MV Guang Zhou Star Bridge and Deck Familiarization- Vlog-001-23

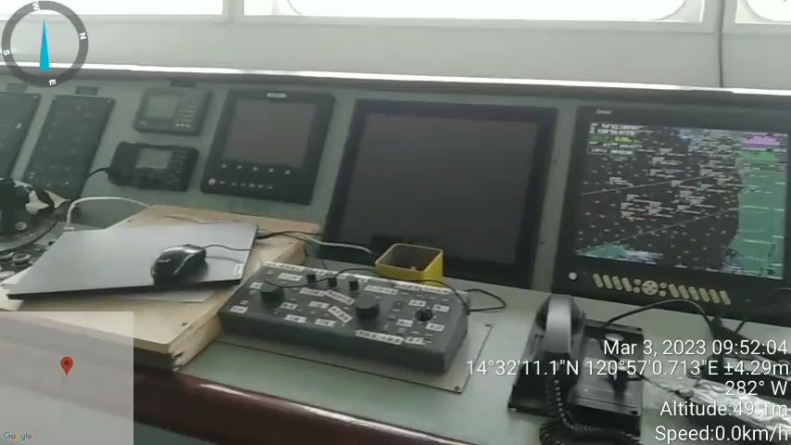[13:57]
Dalawa yung ignis natin, dalawang radar, sounder, dalawa din, forward and up din yan.
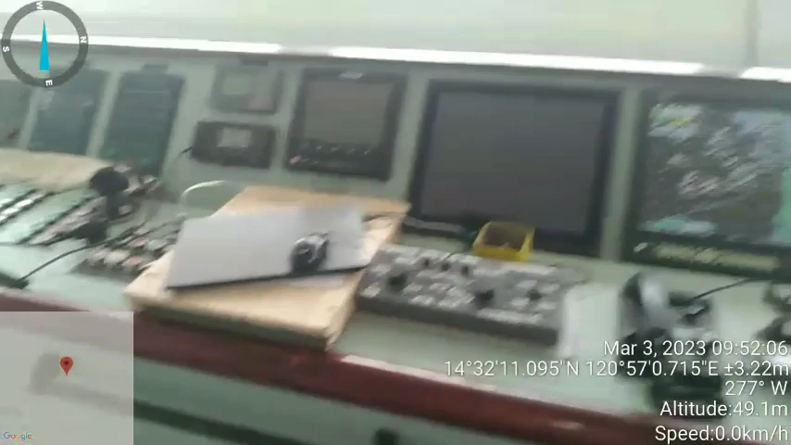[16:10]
Yan, yung ba natin, Ignis, at saka X-band reader.